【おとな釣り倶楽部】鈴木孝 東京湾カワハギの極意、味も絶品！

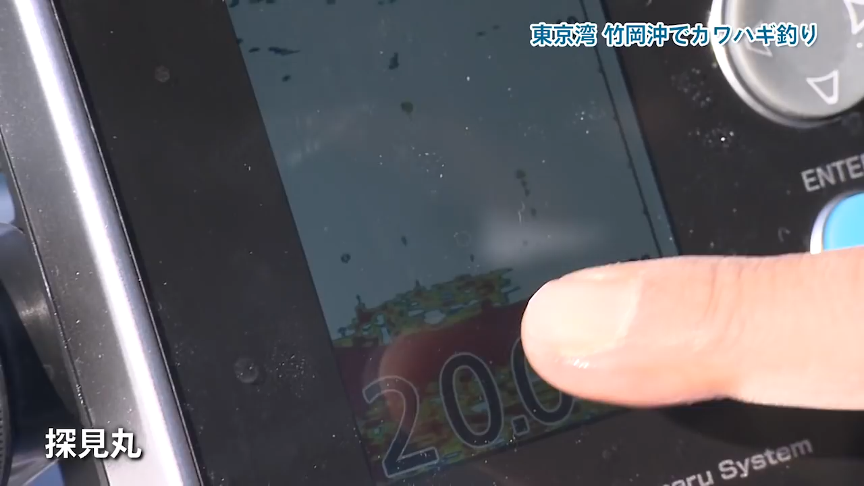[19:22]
影が今ずっと進行方向、右から左へこう、今ずっと映ってる最中なんですけど寝回りに、
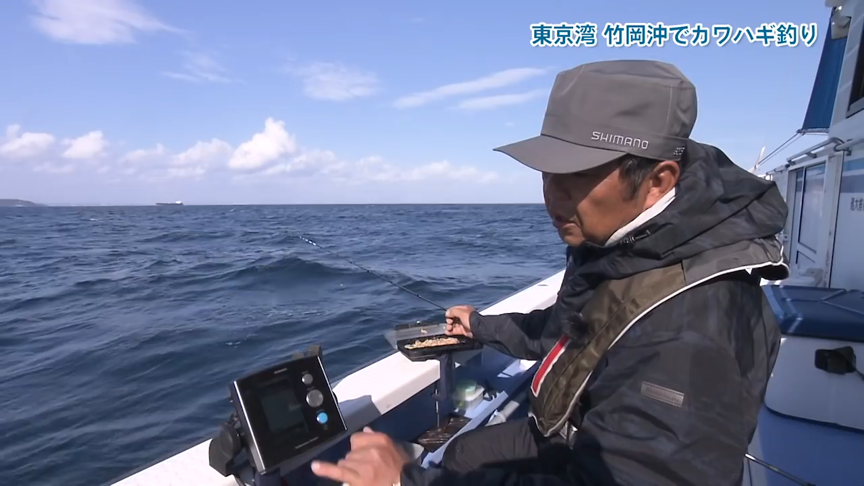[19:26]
終わった後の砂地とかこういうふうにちょっと、
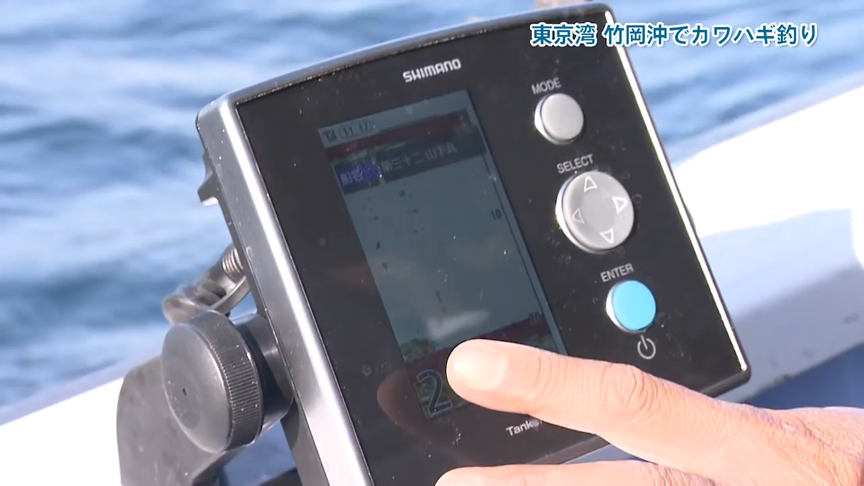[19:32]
根っこがあったり、人工巨床があったりするようなところにえー、突き上がりますだからね、
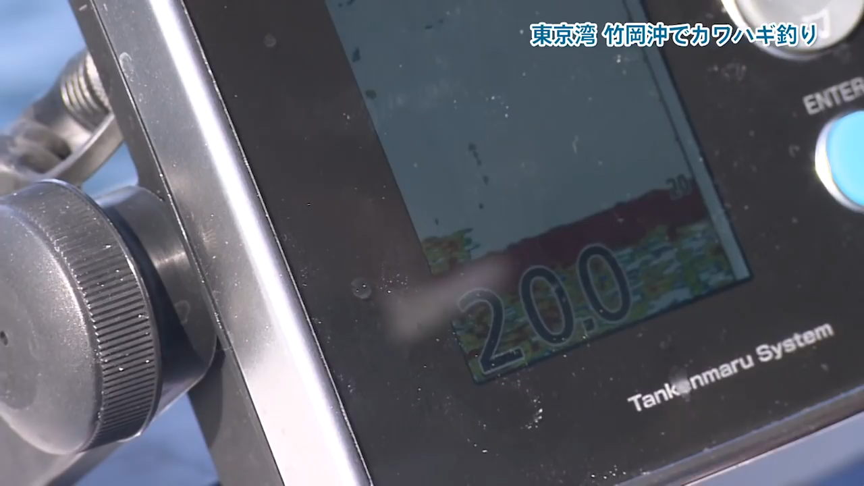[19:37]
探検丸は寝がかりを防止するためにもすごく良くてやっぱりもうカワハギ釣りにはやっぱりもう今はもう絶対にあったほうがいいですね、